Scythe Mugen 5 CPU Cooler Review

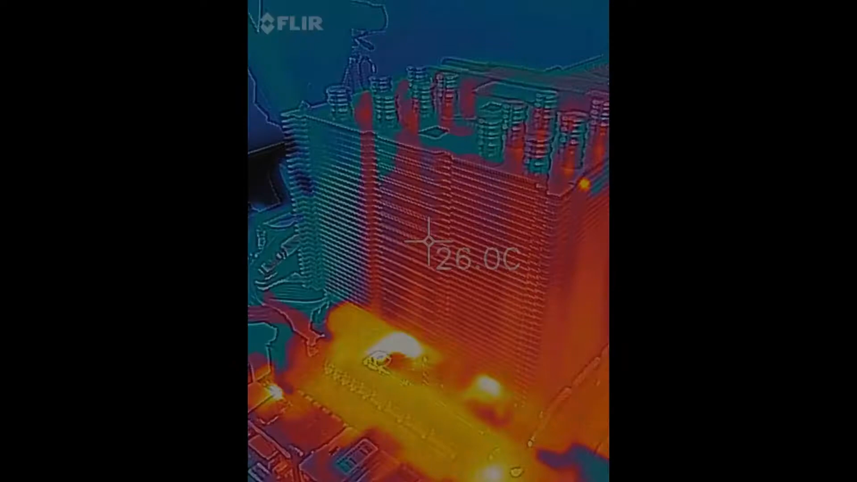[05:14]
So now we have a little bit of an overclock going here to get a little bit of a load going. It is at idle right now but you can see the temperature has kicked up a little bit.
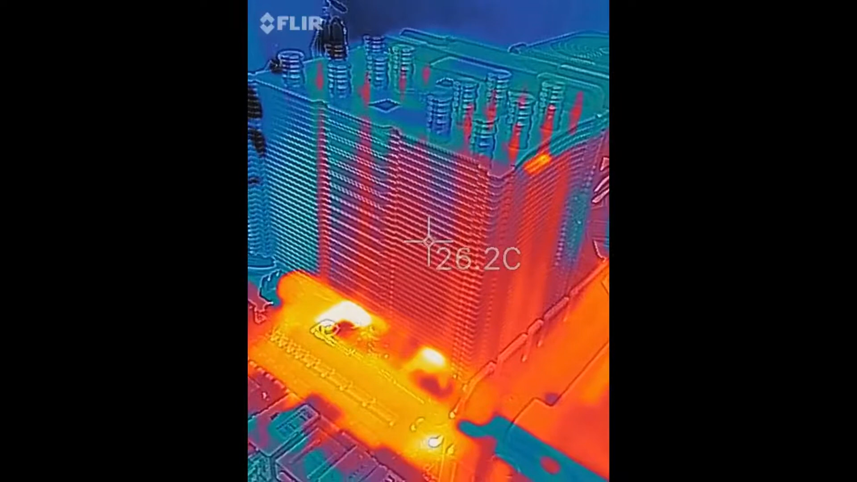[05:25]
Now we'll go ahead and put a load on it with the prime 95 and
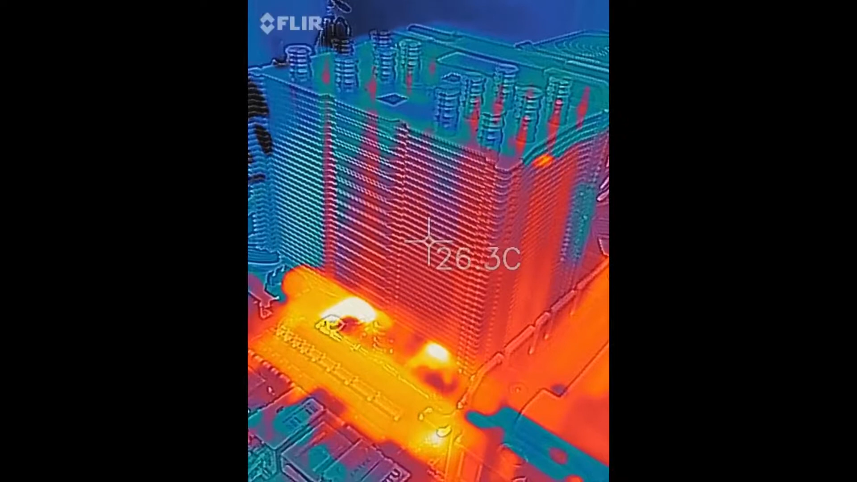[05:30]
watch the temperature come up.
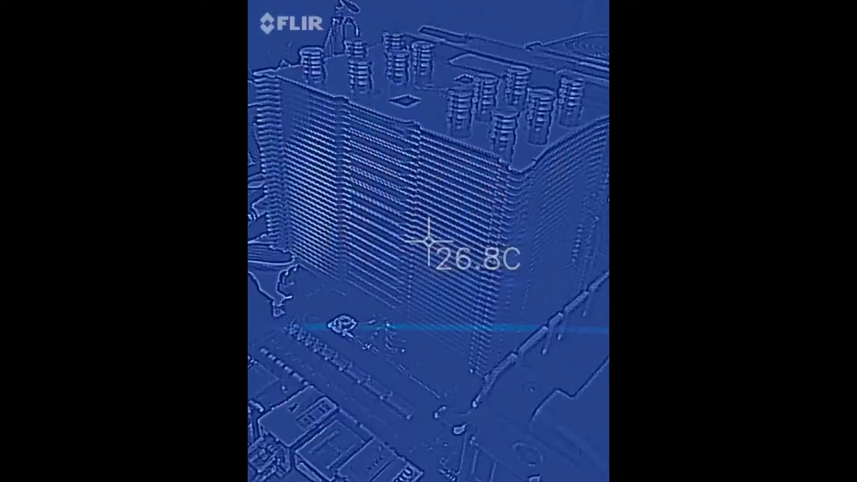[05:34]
On screen: spot 26.8°C
And there we go.
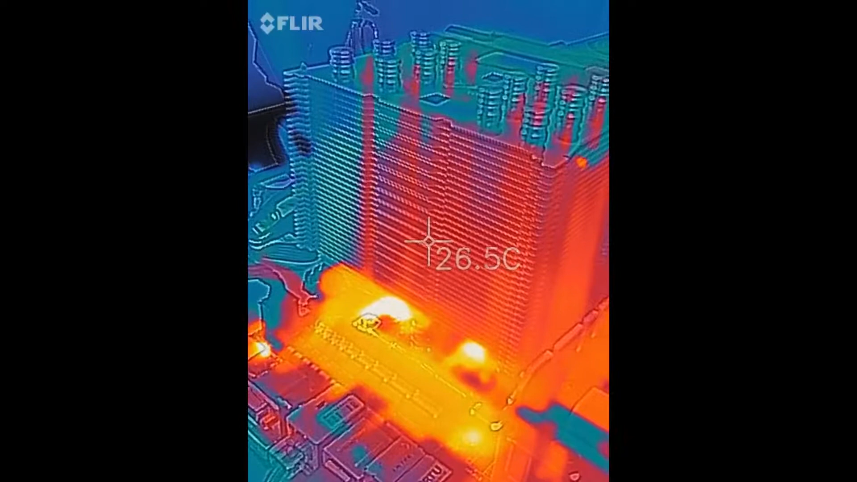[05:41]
So we should start to see some numbers increase and there we go.
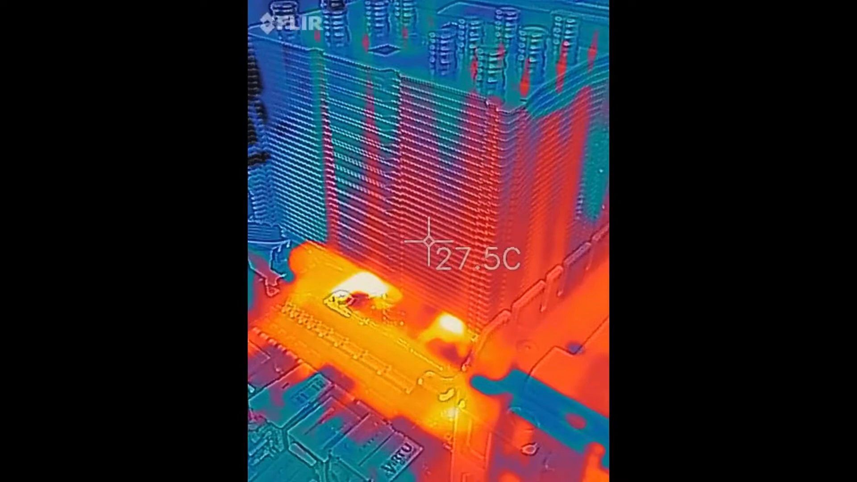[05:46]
On screen: spot 27.5°C
Again this is with a fairly mild overclock on it.
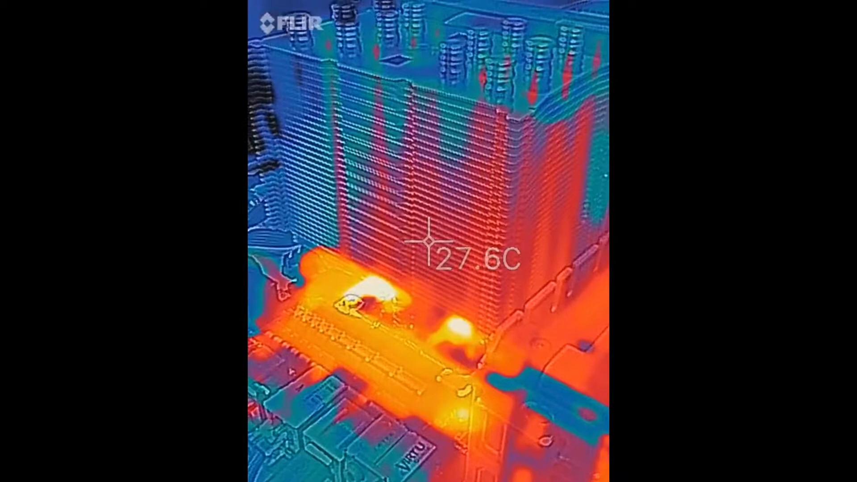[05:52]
On screen: spot 27.6°C
This is the exhaust side.
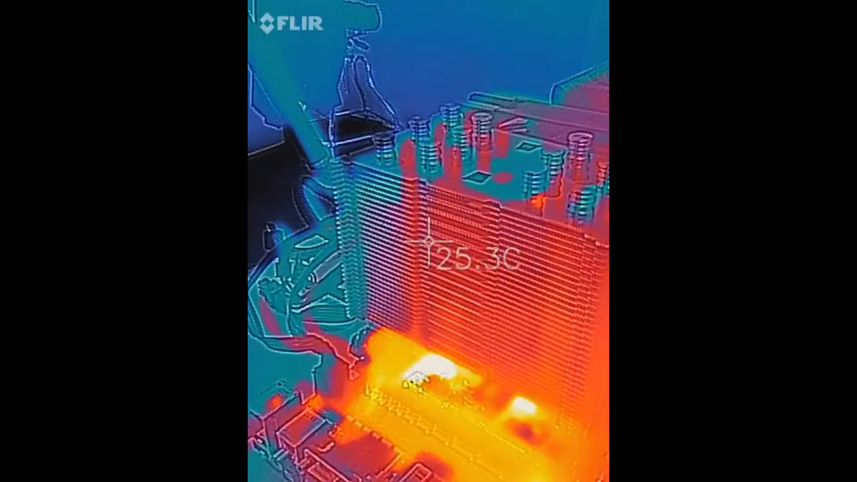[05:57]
Start to see some of the motherboard components down there around the VRM
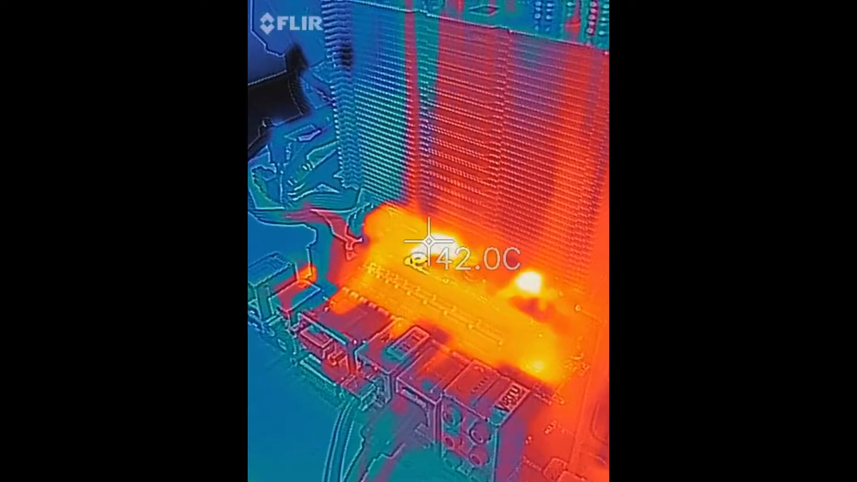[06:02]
On screen: spot 42.0°C
pick up with an increase in heat. And back to the fin stack there.
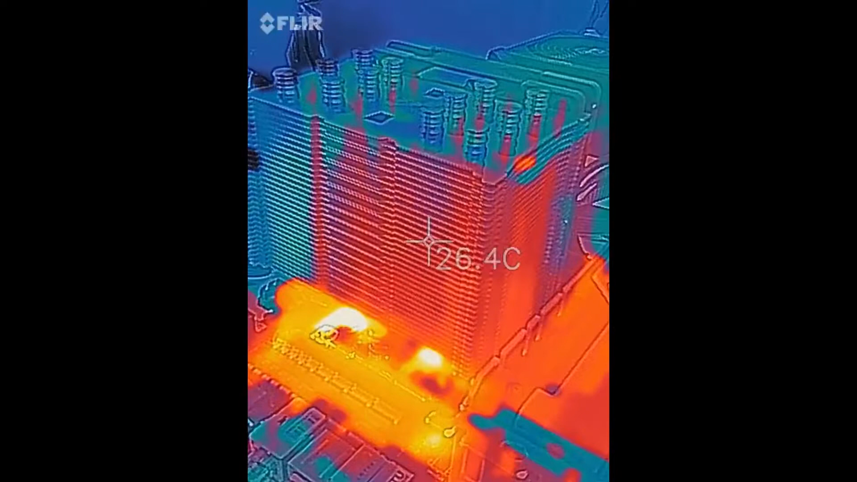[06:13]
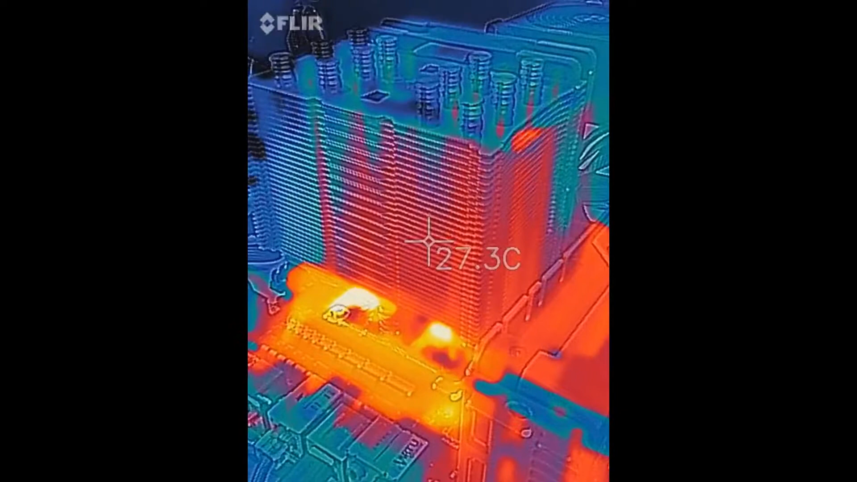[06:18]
Now we'll let this run for a little while and see what it looks like.
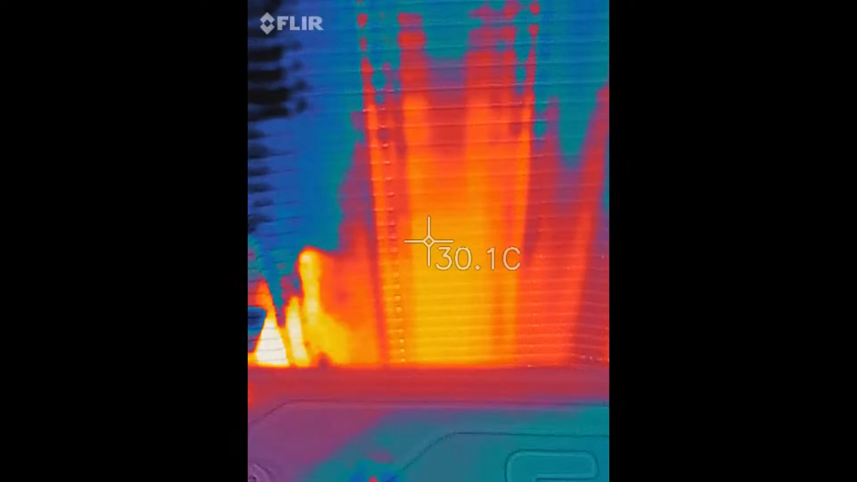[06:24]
On screen: spot 30.1°C
So we've been running for a little while here. The side of the fin stack is coming in around
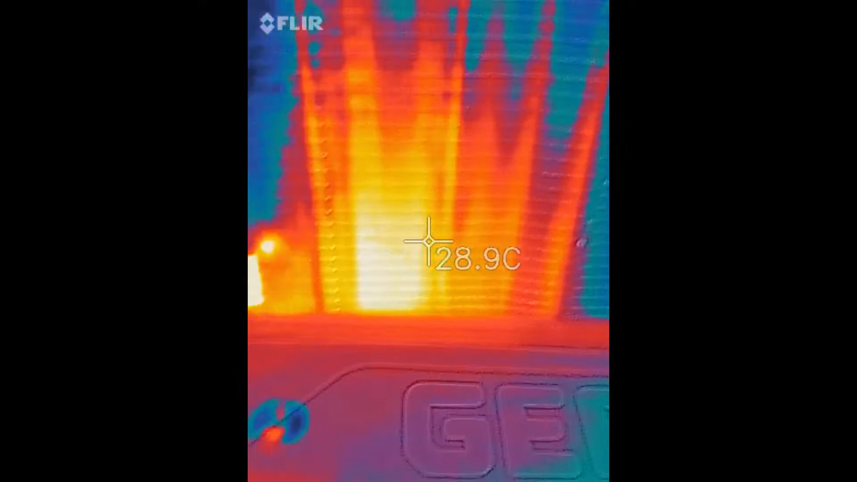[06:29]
On screen: spot 28.9°C
29, 30, right around in there. So it has warmed up a little bit.
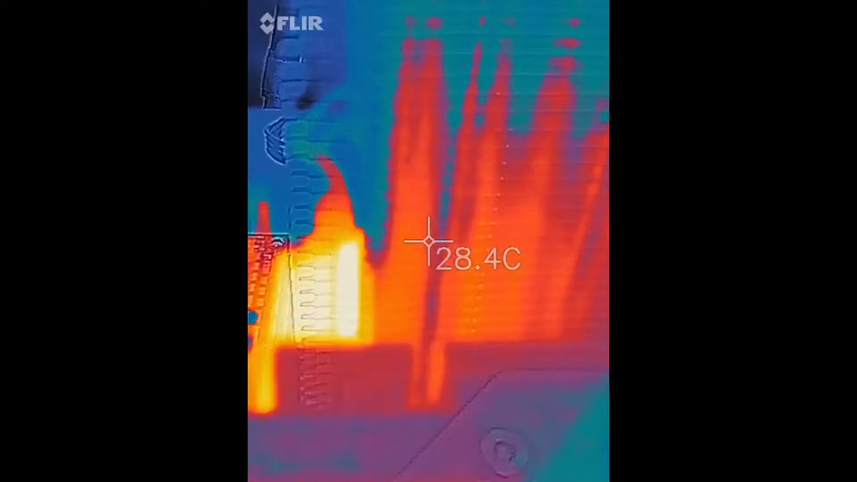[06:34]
On screen: spot 28.4°C
Looking at the exhaust side.
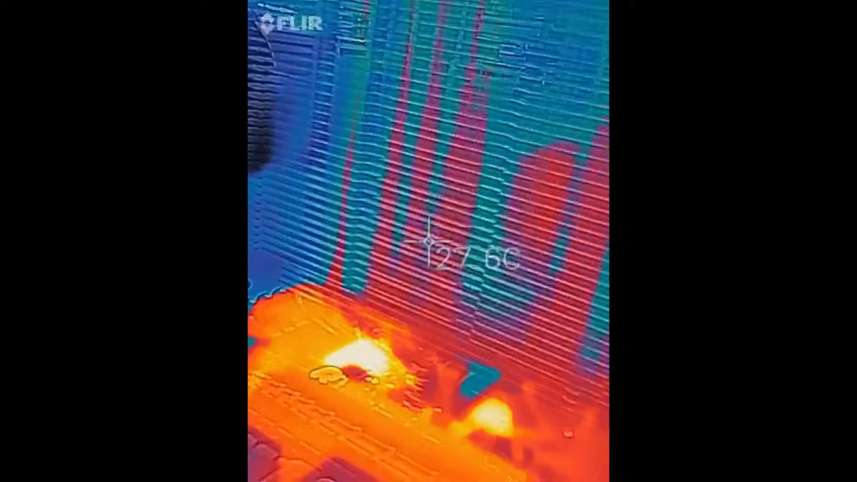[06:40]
We're still in the upper 20s. We don't really seem to break the 30 degree mark.
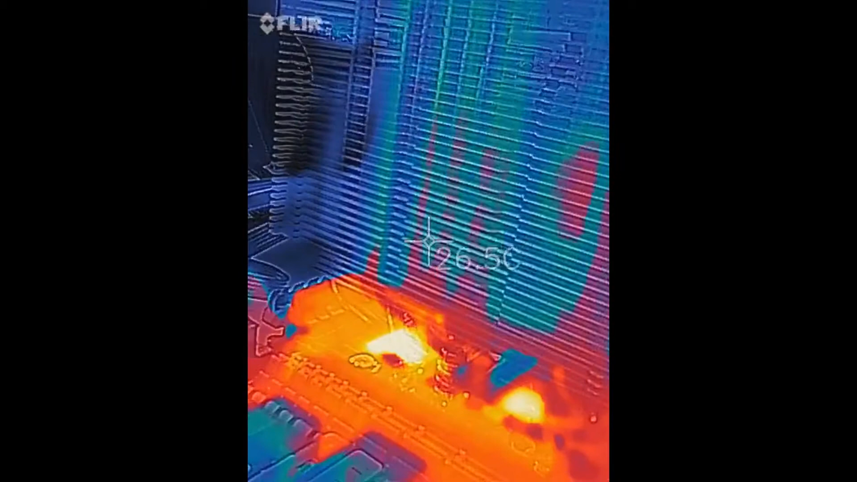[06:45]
Maybe toward the bottom there. And then when we kind of take a peek down there at the heat pipes.
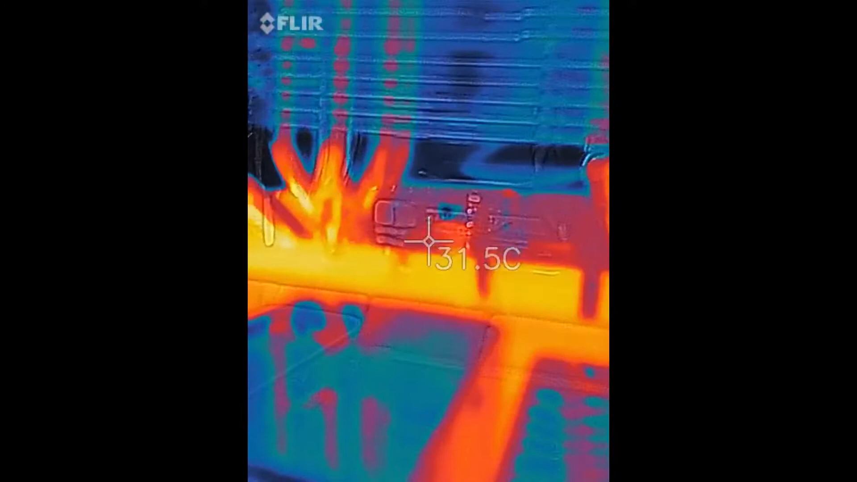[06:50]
On screen: spot 31.5°C
Of course the heat pipes are no surprise to be the warmest part there. Actually if I can get in there and look at the block itself.
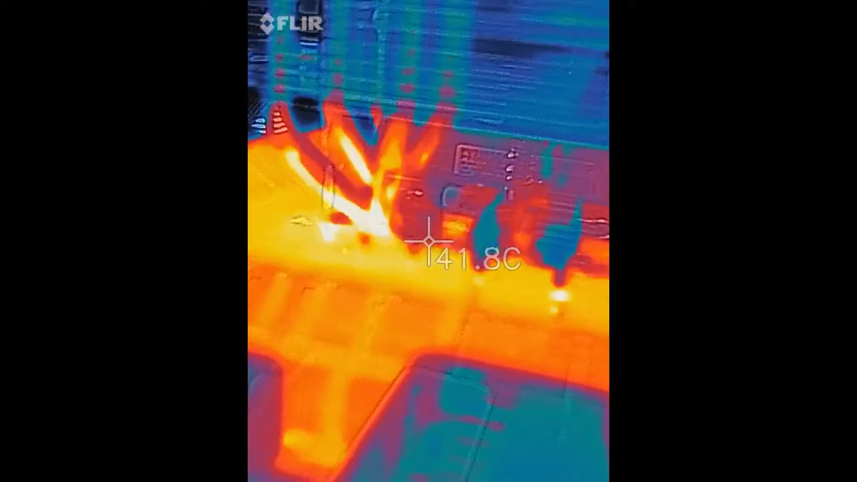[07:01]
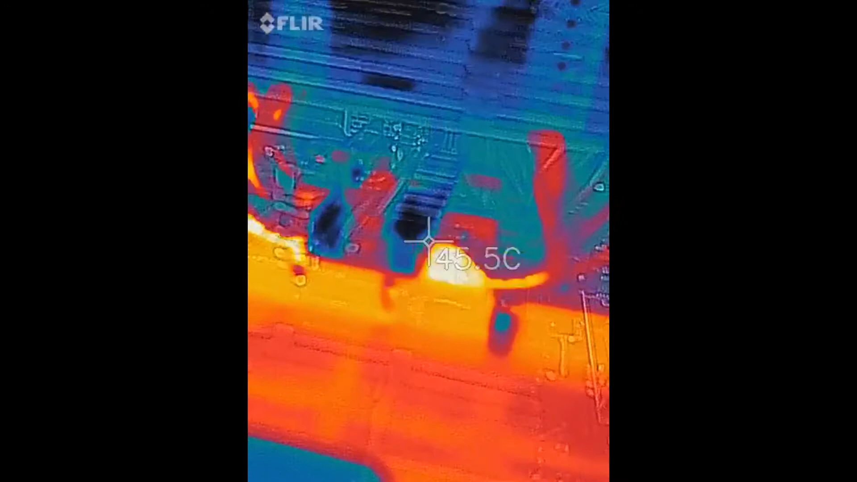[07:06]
On screen: spot 45.5°C
Yeah we're getting a little warmer there.